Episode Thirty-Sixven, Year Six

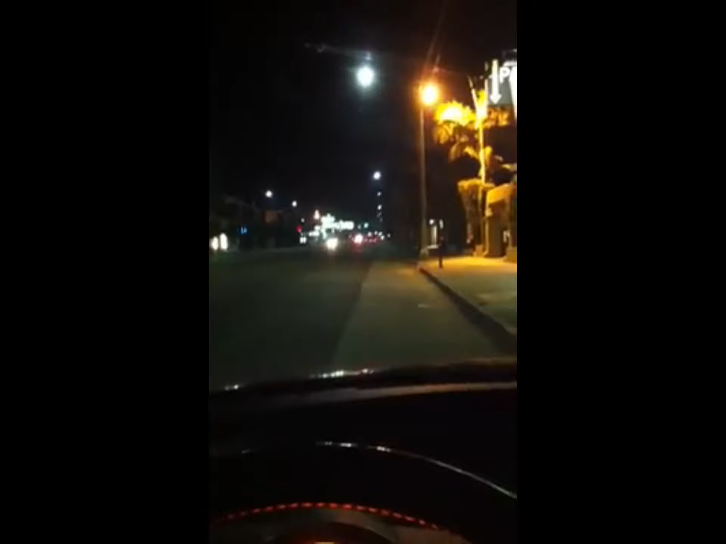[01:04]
I should be recording this show in a warm, comfortable building, perhaps the oldest building in Hollywood, but unfortunately, I am sitting in my Murano on a street in fucking Venice Beach outside of a restaurant where I work because things have gone terribly awry in my life. So, guess what? We've got an experiment this week. We're going to try to upload a bunch of videos of me fucking talking and see how it works. I have no idea if it's going to work well. And I don't, and by the way, we is a very strong term because it's just going to be fucking me.
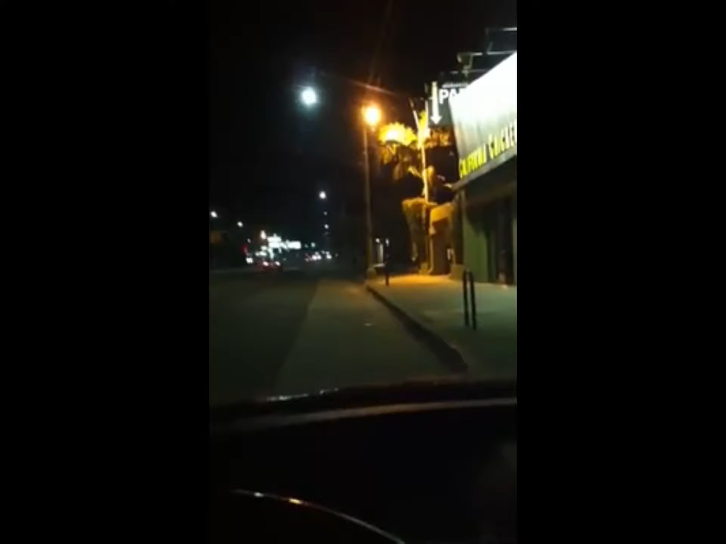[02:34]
And who wants to, because one time we put a video of me talking up and it did not go well. It went fucking weird because people were like, dude, I don't like seeing you talk. And I can't blame you. And especially, it's going to be weirder now because I'm going to be like in my house and I'm gonna be fucking driving. And it's just going to be strange. All right, well, this is 2 minutes. Look at this. Look at the 2 minutes of fun we had. I didn't even think this was going to be able to happen. I'm like, fuck, I can't even get through this. I've gotten through 2 solid minutes of this now. I was going to say comedy, and then I thought to myself, you know what, dude? This is absolutely not comedy. Do not say 2 solid minutes of comedy.
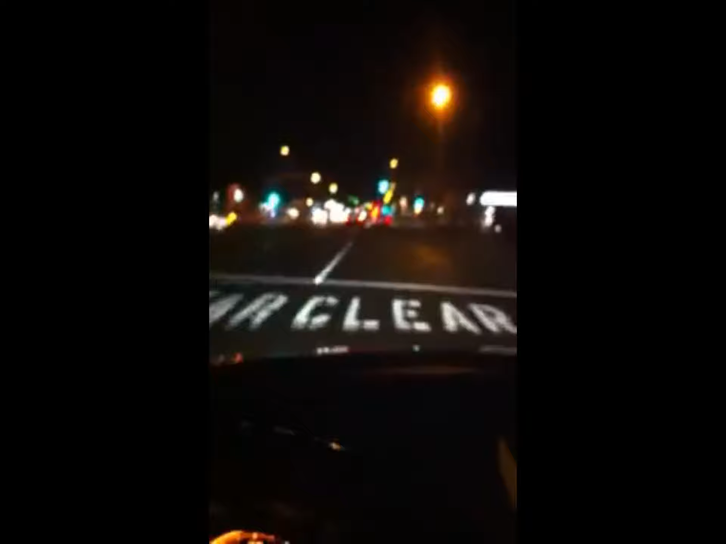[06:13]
You know, that was a 46-year-old bee. Because I don't think that I am 46, but I don't act 46. But there's a bee in me right now who's got some sort of Republican tendencies and is all over police brutality as a possible solution to everything. I don't like that bee. I gotta find it. All right, you guys missed the exciting drive on the 405, but we are now on the 101 freeway. I'm getting over. I'm trying not to kill anybody. I'm trying not to be killed either. I can't give away my address. I guess I could.
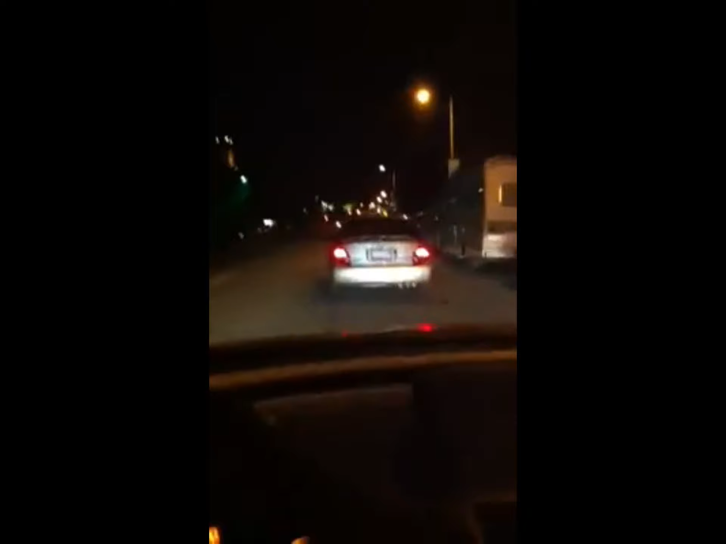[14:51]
Get the fuck out of the way! See, folks, that's me putting on a little show for you. I don't really have road rage. Thank you, sir. Get out of the way. Hi. Merry, happy new year. I was going to say merry, happy new year. Merry new year. Want some beef jerky? Ha, there's plenty, you know. All right, so we're going straight here. We're not turning left. Do I have to? No, straight. Oh, no, I am turning left. Jesus Christ. It's a soft left, though. I don't want to go hard left, folks. We go soft left. I don't go ciabatta left. I go potato roll left, because that's the difference between hard and soft. You know what? I don't go 20-year-old. I go fucking 60-year-old.
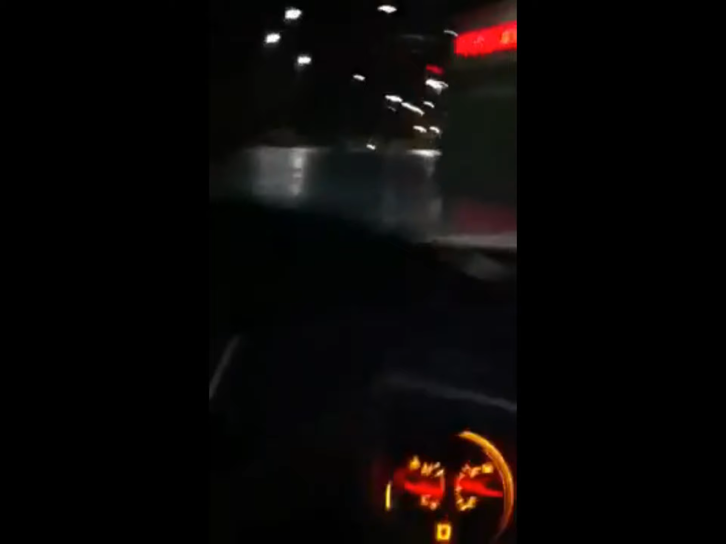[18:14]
No. We're going to Ralph's, which is in the distance, because we need fucking bananas.
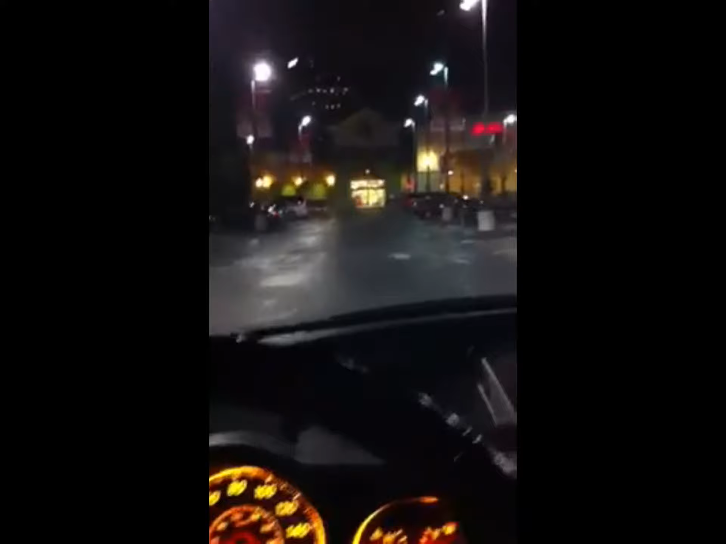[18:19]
All right, I'm debating bringing you guys into Bananaville, which I call Ralph's. Apparently, I call it Bananaville. I just created that name right now. Watch how good I am at parking, folks. Look at this, sliding in, parking, and straightening it out, and there we are. But I mean, you want to go into Ralph's with me, dude, right? Don't you? I guess you don't. I mean, you don't even want to be here with me.
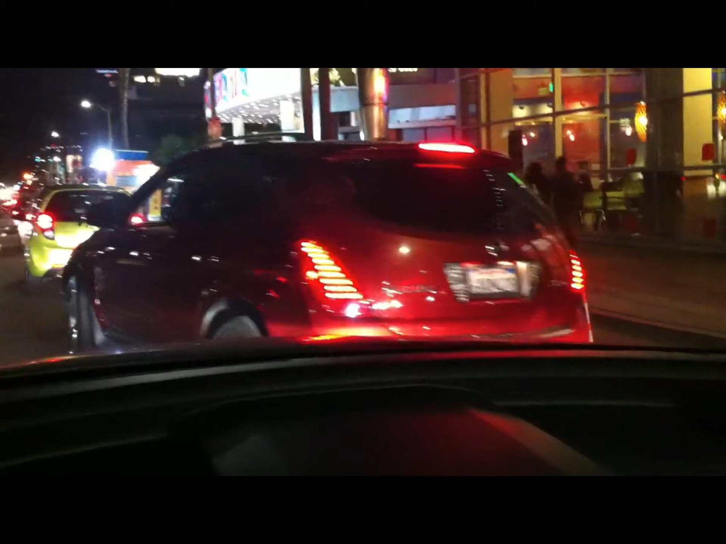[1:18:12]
But right here you can see there's a huge crowd because there is a premiere in Hollywood tonight. If you'll take a look. Hey, that's Murano.
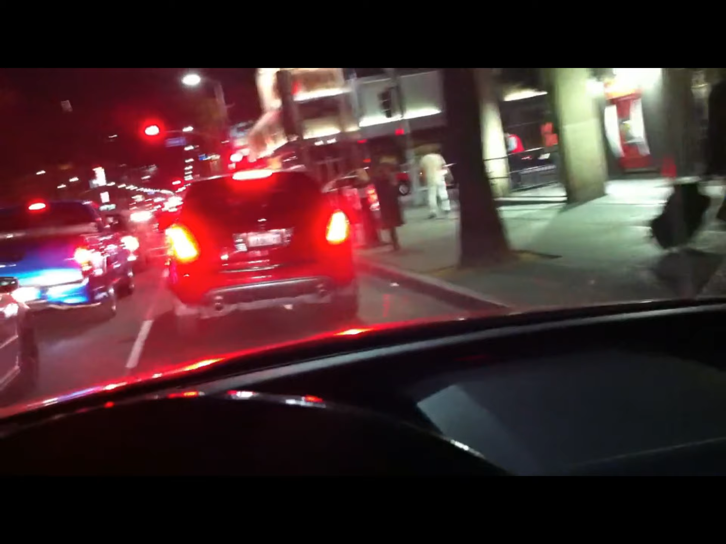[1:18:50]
Look at that. And you know what I did? I fucking drove right past all of them. Ha ha ha. I should have stopped and got food, right? Shouldn't I have stopped and showed you something? But there was nowhere to park. I would have to pull into the Arclight.
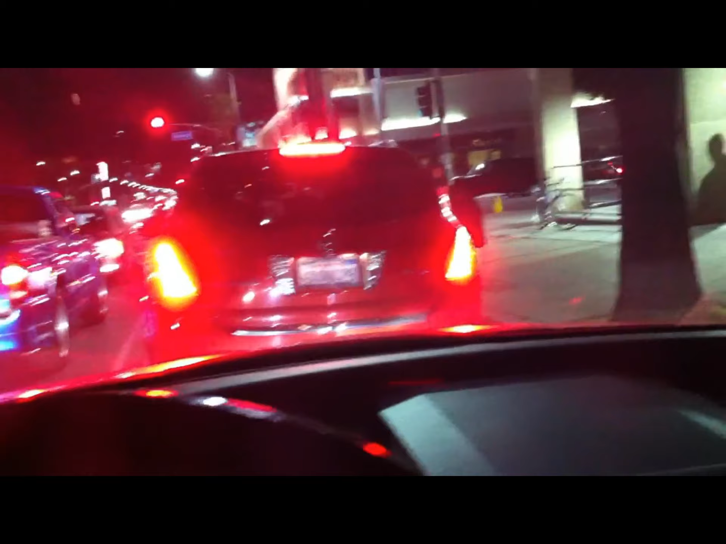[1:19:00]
I guess I could pull into the Arclight, right? Should I do that? Should I go buy his food truck food? Well, no, because I won't eat it. We already had a burrito earlier. We're still full, right, aren't we? No, I'm actually fucking starving. But the Kill 'Em All burger, dude, they got a peanut butter burger with sriracha on it. God damn, it's fantastic. But see, now I'm excited, because I was taking you somewhere different. But now, sure enough, what did you just see? You saw a Hollywood premiere. We got to see, well, not really. You got to see me drive past the Hollywood premiere. I should have stopped and walked the red carpet. Hi, everybody. How are you? Look, this Murano's turning. I'm following him now. He and I are friends. However, he even has a dent where I have a dent. Can you see it? Dude, he totally has a dent where I have a dent. The only bad thing is he's an SE.
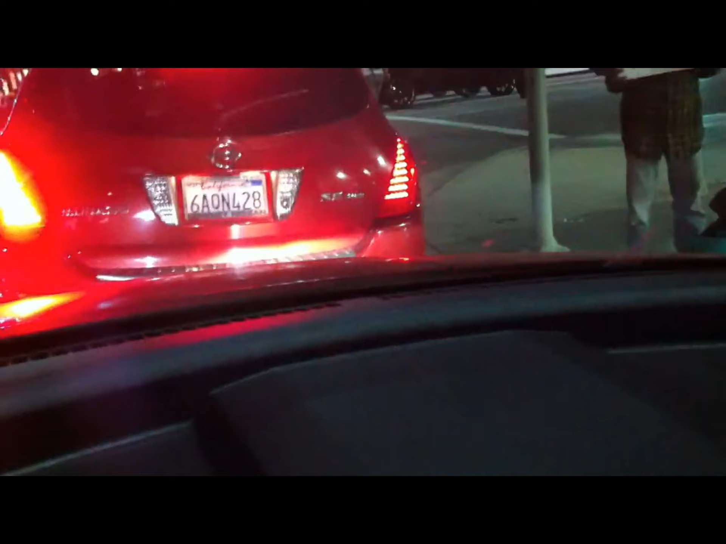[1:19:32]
And I'm an SL, which means I have leather. That motherfucker doesn't have leather. Hey, take your shit, Murano, walking, buddy.
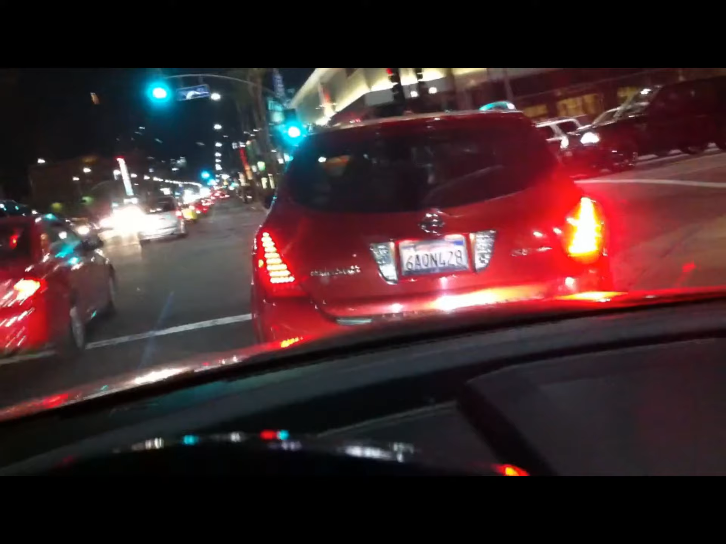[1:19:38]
All right, so we're going to turn. That guy's homeless. I should have filmed him, because God knows you want to see that. That's not depressing. That guy's a block away from a Hollywood premiere with fucking 9 different food trucks. There are people selling grilled cheese out of the back of a fucking Volkswagen, and that guy's homeless, a block away. That's Los Angeles. Murano, why are you slowing down? If you're going to go to McDonald's, just turn. Oh, you're parking. I see. Why are you going back to Paranormal Activity, you dick? All right, so that was the Cinerama Dome, which is the arc light. This guy's going to turn in front of me. I don't know why. All right, good for him. I'm taking you to a certain place, folks.